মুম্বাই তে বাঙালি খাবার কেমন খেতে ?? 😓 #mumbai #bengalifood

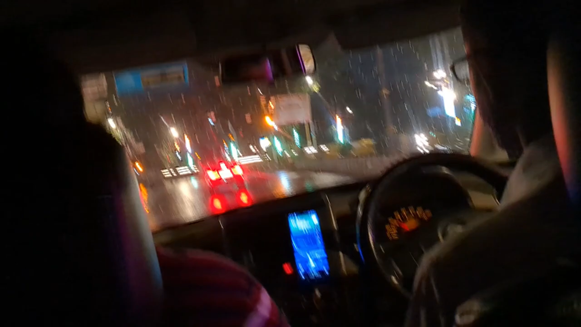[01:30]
ও, চার্চ গেট যেতে মোটামুটি 10 মিনিটের মতো সময় লাগবে, ফাঁকা রাস্তা, এখন জ্যাম, ট্রাফিক নেই।